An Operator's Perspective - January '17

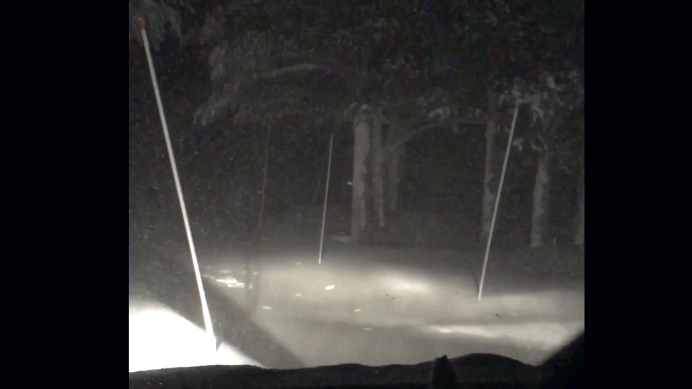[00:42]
As you can see, it's snowing pretty hard, and we're about to leave the driveway and head to the shop. So, crank up some tunes, and we get going.
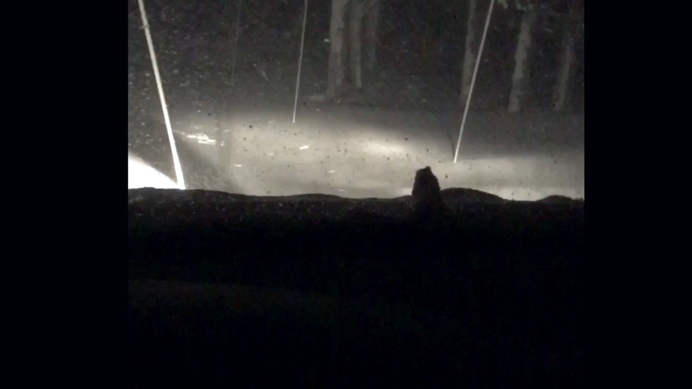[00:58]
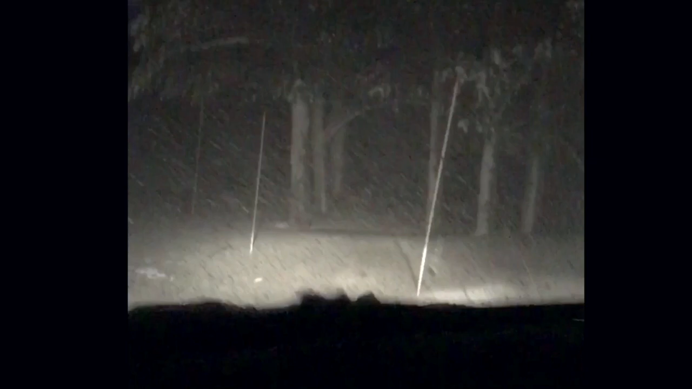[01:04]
Not much of a road.
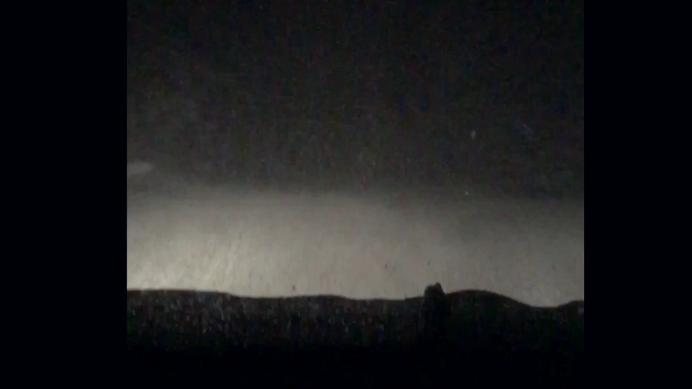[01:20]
Just trying to make your way, keep an eye on the snow pools. You can see some of the snows flying over my truck so deep. Not going to see too many people out at this hour, which makes it a little fun.